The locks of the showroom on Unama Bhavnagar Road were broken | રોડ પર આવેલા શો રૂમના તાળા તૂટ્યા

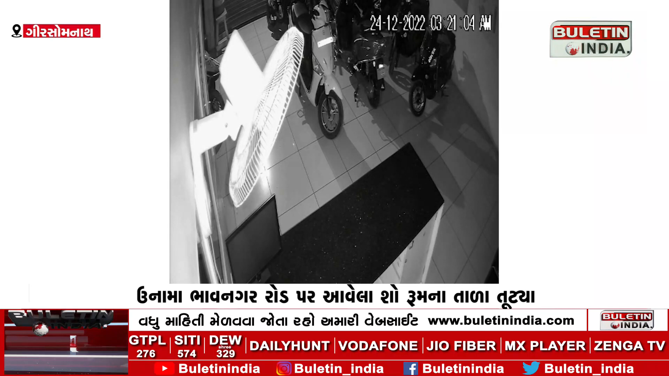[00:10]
तेमज बारियों तोड़ी अंद प्रवेश्करि रुप्या 37,000 नी चोरी कर रोकड रकम तेमज तोर फोड करीब भारे दुक्षान करी तसकरों नासी छूटिया हाता अने आंगे आइसर ट्रेक्टर नो शोरूम चलावता अनि रुद सी विर्मन भाई मोरीये पोलिस मा फर्याद मोंधावता पोलिसर सीसी टीवी केमेरा ना फुटेज ना दारे तसकरों अने